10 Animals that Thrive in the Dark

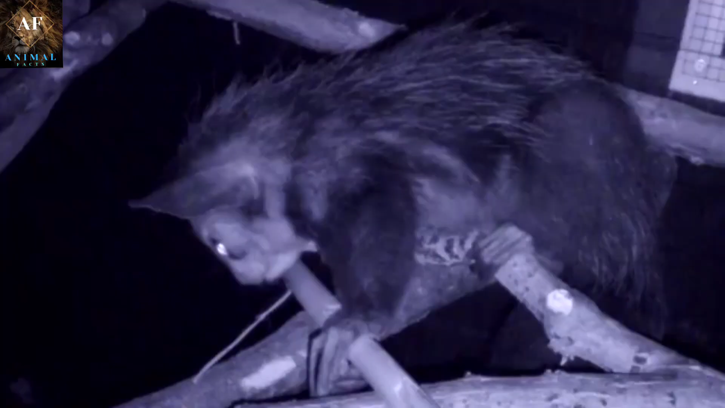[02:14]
This adaptation is particularly useful in the dark, when it is difficult to see the insects.
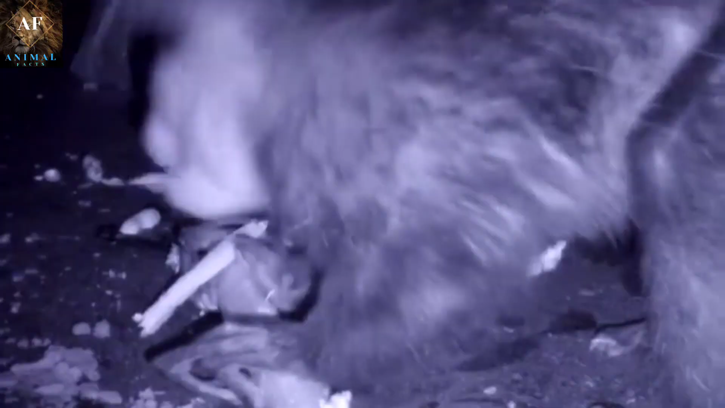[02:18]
It also has large ears that are adapted to pick up the sounds of insects moving beneath the bark of trees.
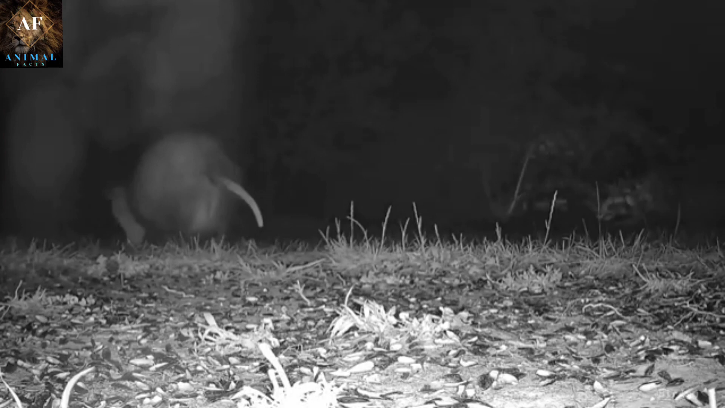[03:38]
They have a range of adaptations that allow them to thrive in the dark and to be successful hunters of insects, small animals, and plant material.
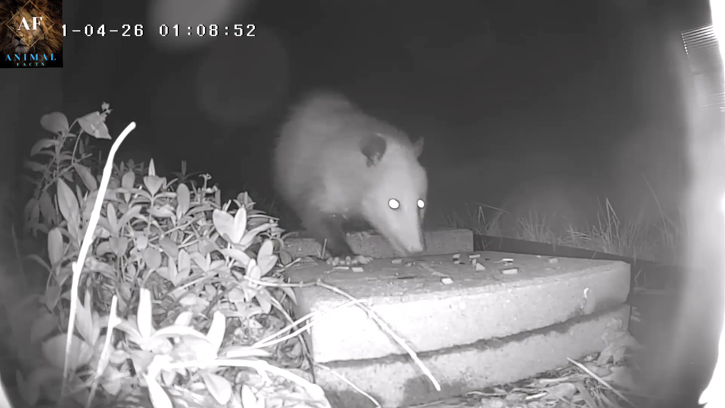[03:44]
One of the key adaptations of opossums is their large eyes, which are particularly sensitive to low light levels. This allows them to see well in the dark and to spot prey or danger that might be invisible to other animals. In addition, opossums have a reflective layer behind their retinas called the tapetum lucidum, which enhances their ability to see in low light conditions.
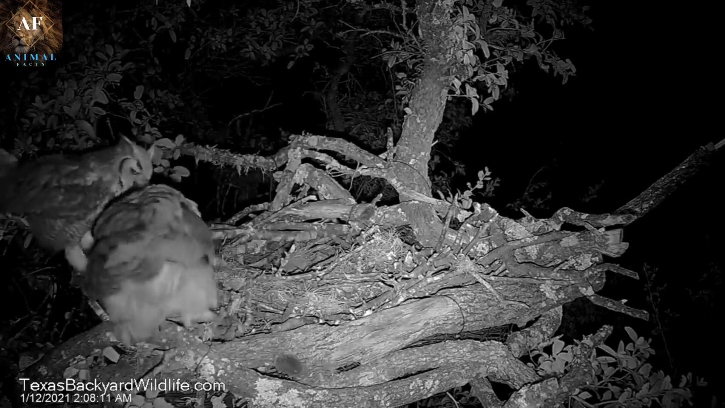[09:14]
Owls have a reflective layer of tissue behind their retina called the tapetum lucidum. This reflects light back through the retina, giving the owl a second chance to process the light and enhancing their night vision.